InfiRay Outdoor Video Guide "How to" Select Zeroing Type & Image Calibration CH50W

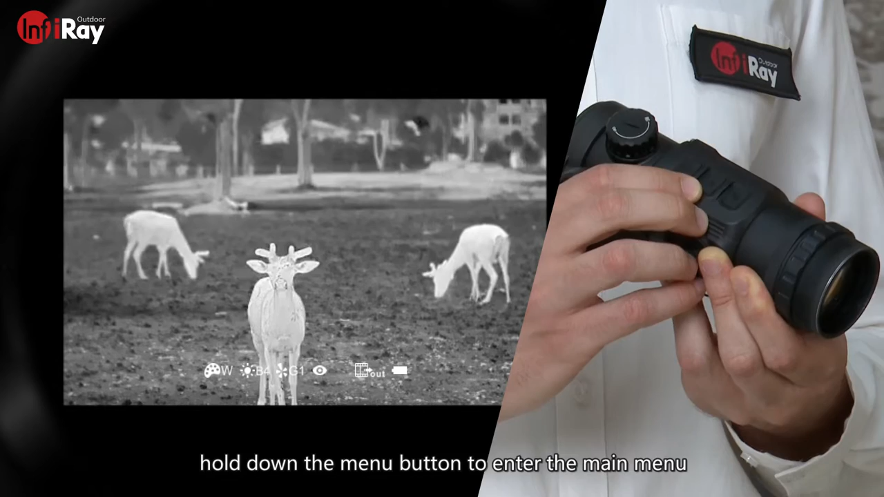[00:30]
Hold down the menu button to enter the main menu.
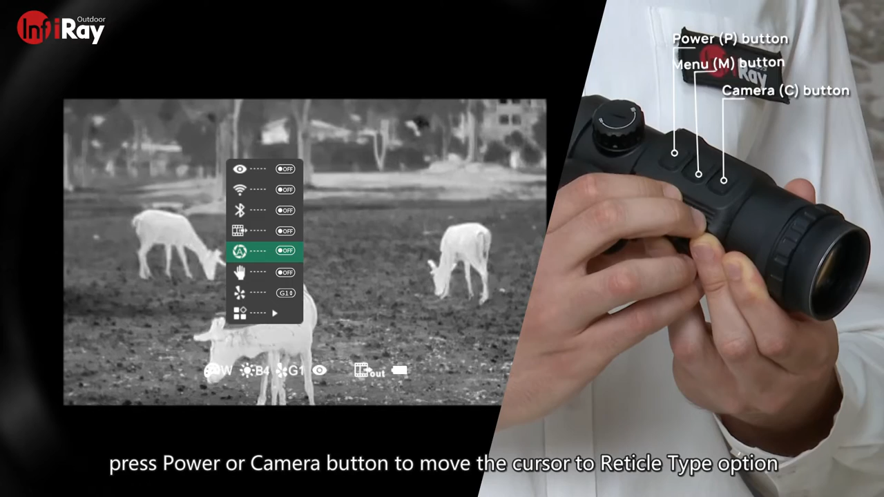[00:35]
Press power or camera button to move the cursor to radical type option.
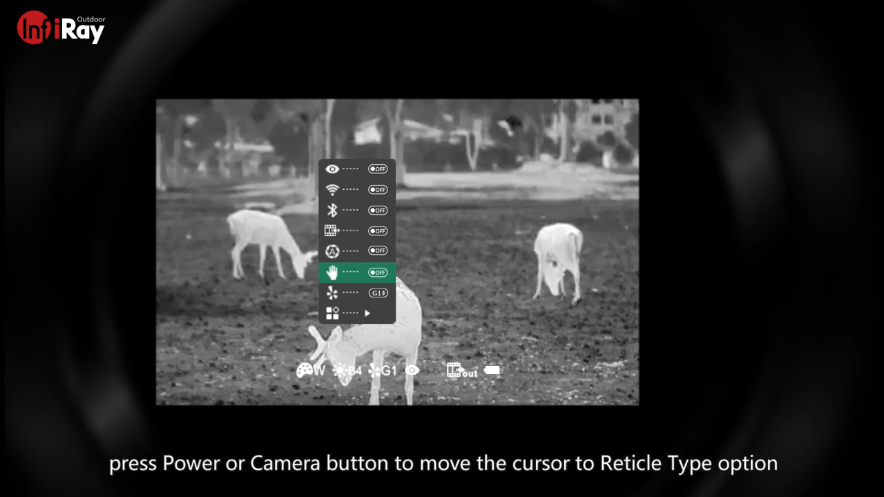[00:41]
Then press menu button to enter this option. There are four options G1, 2, 3 and 4.
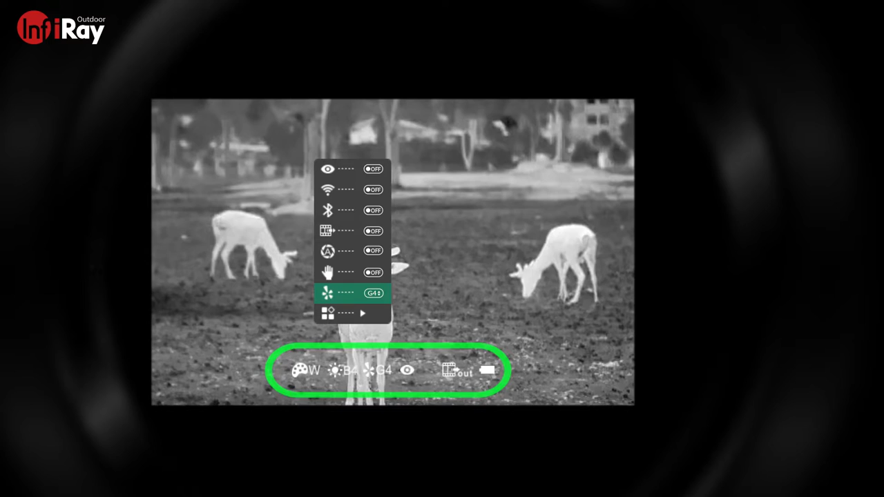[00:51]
G1 and 2 for 1 to 4 times and G3 and 4 for 5 to 9 times.
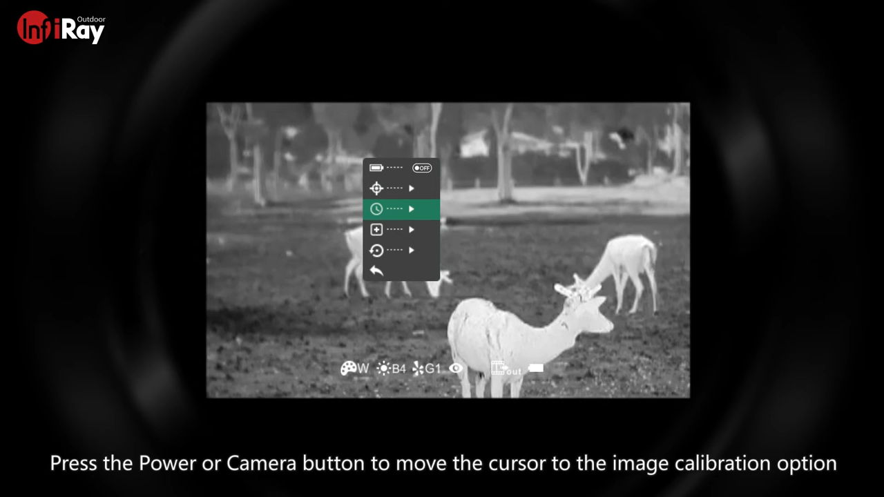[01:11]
Press the power or camera button to move the cursor to the image calibration option. Then press the menu button to enter this option.
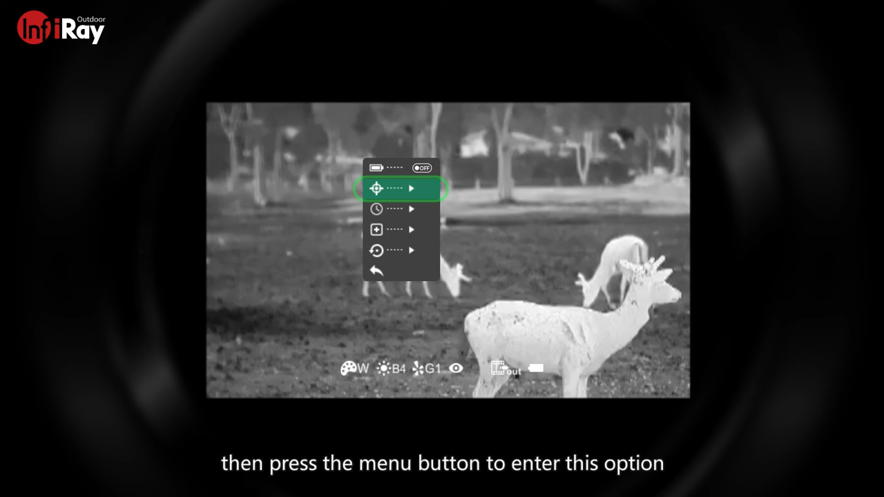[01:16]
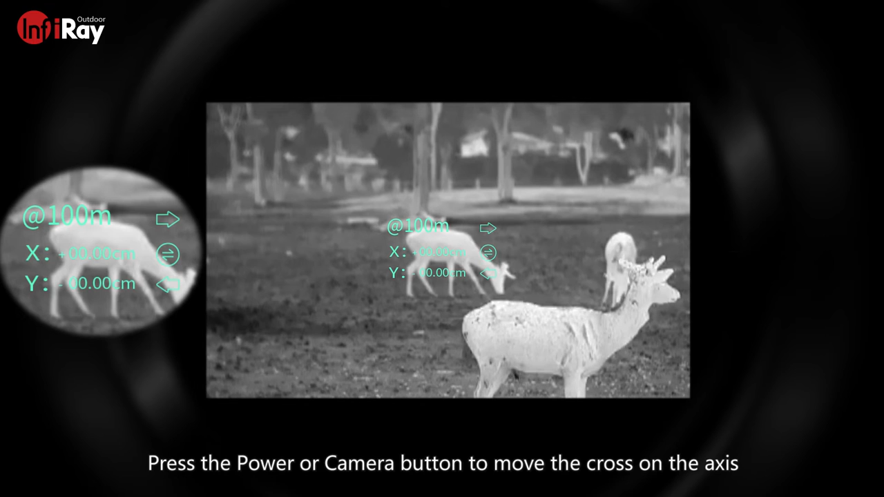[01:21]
Press the power or camera button to move the cross on the axis. Press the menu button to switch between the X and Y axis. Hold down the menu button to save.